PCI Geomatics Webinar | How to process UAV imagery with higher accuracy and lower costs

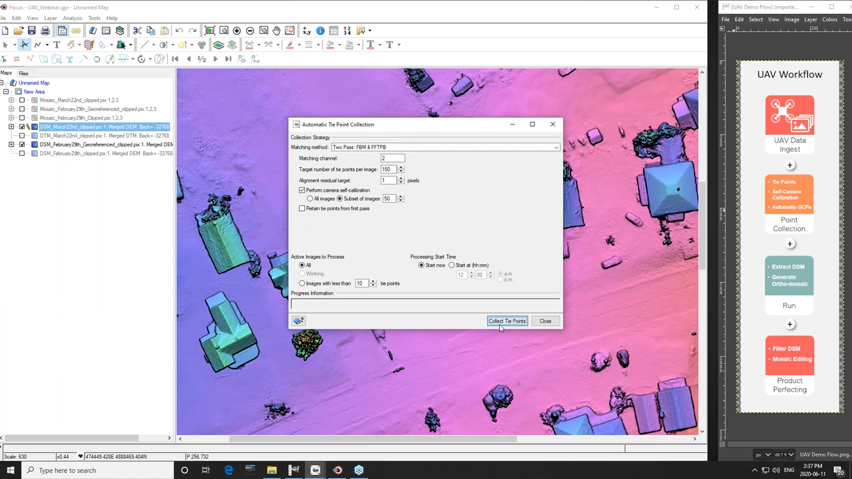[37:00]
be performing our new self camera calibration as well i'm going to check that and i'm going to run this is going to take a couple seconds i'm running the tie point collection under point collection window and the tie point collection is complete once we are done collecting tie points we would be collecting gcps automatically using our auto gcp collection tool
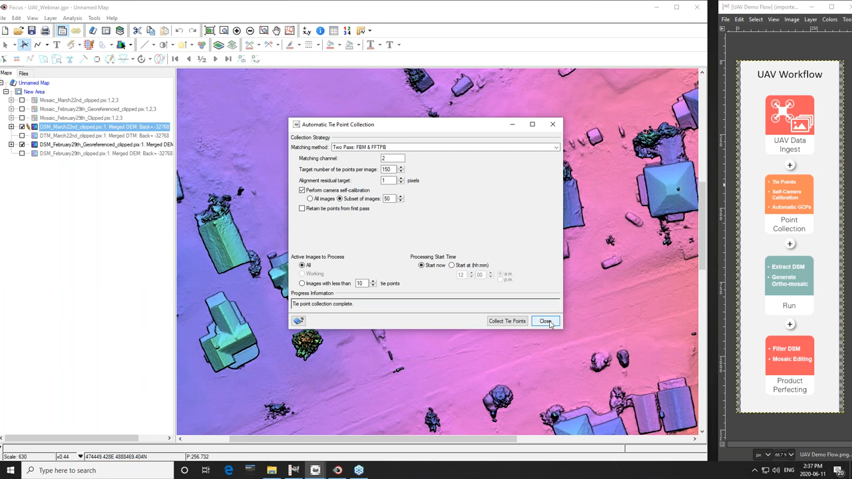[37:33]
and as sean mentioned earlier this is an optional step to get the products at a survey level accuracy if you do not need the survey level accuracy and you're okay with couple meters offset you could skip this step and move on to the next step which would be extracting dsm and generating an auto mosaic first i'm going to specify my reference file
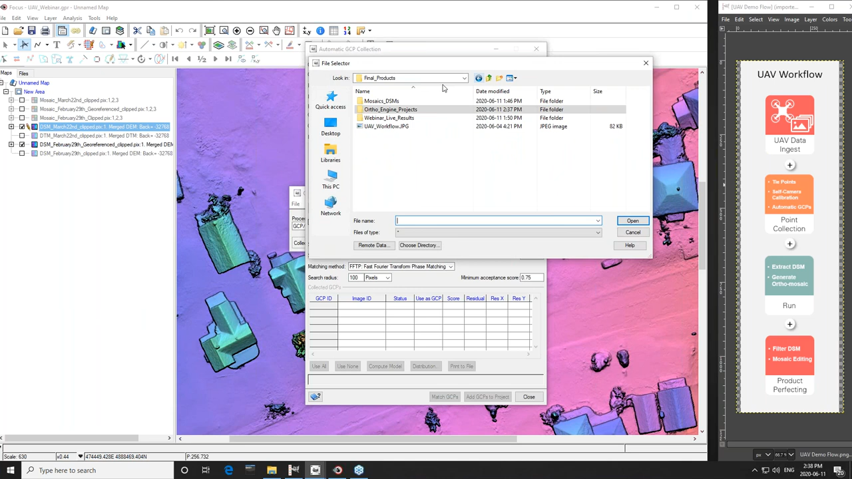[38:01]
next i'm going to reference my dm and i'm going to now we are running the the automatic gcp collection and as you can see we were able to collect eight gcps in the matter of seconds
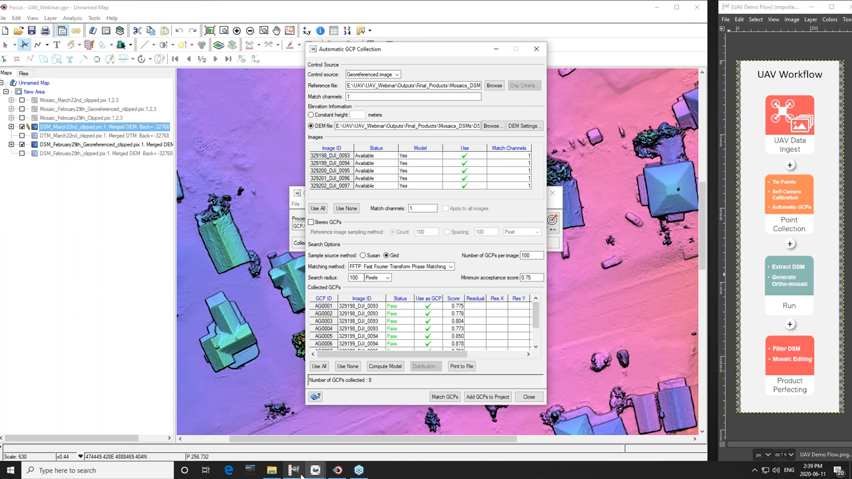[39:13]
and before i move into the extracting and ds extracting dsm and generating auto mosaics i would like to show you the gcp tp rmse as well as the distribution
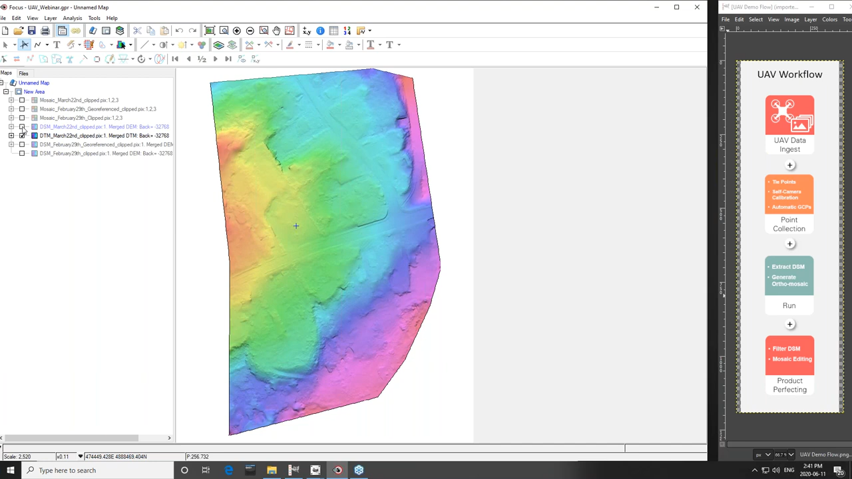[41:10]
so this dtm was generated using a fully automated algorithm called dsm to dtm filtering which is available in focus this is a very very efficient algorithm that only takes a couple minutes however if you like to filter out a couple things
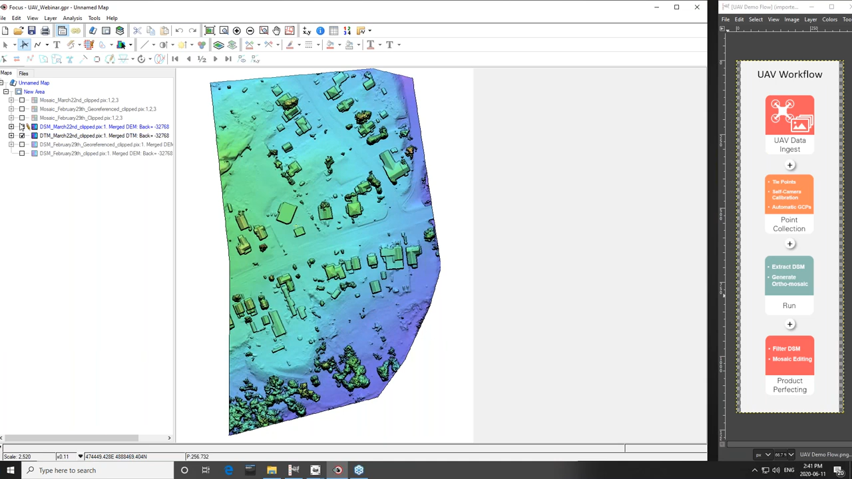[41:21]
such as trees you could use the live dm interactive editing tool
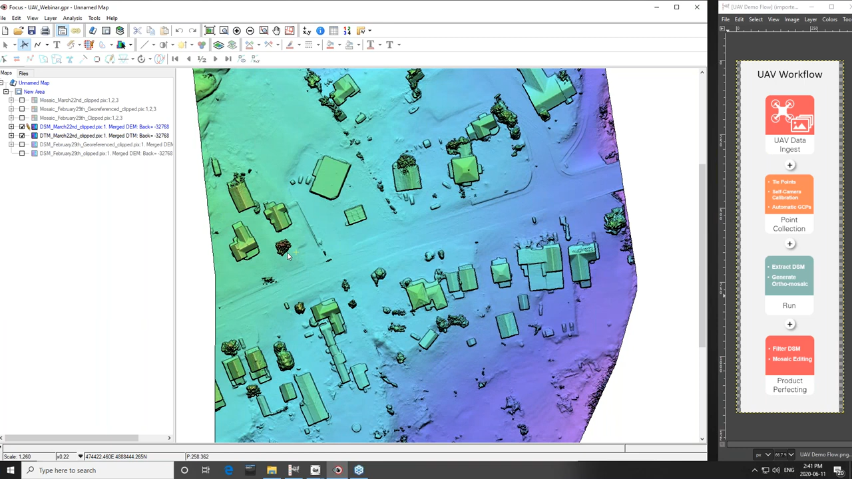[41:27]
i'll be zooming on here and i'll show you how you can edit your dsms instantly now i'll be filtering out a tree
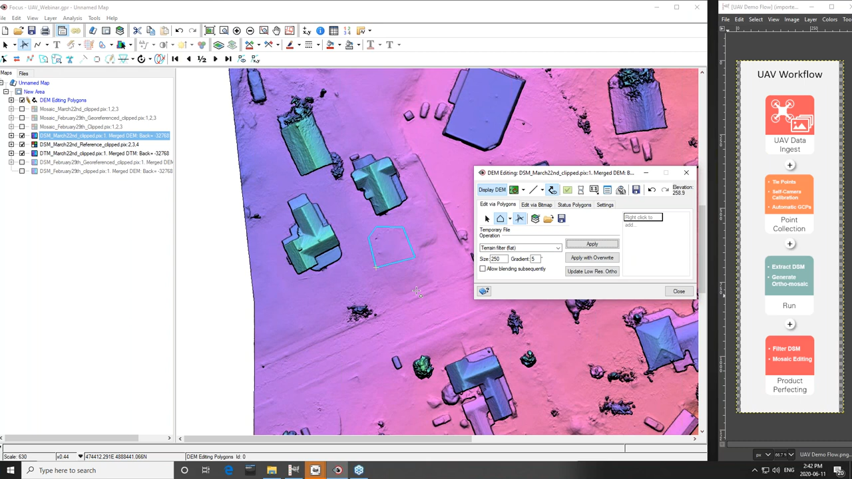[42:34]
this could also save you significant labor time and cost associated with it if you need to do minor edits you do not need to spend hours and hours reprocessing your dsm you can just do it and it's instant and finally i would like to show you in our last step as a product perfection step i would like to show you a quick example of mosaic editing using smart geofill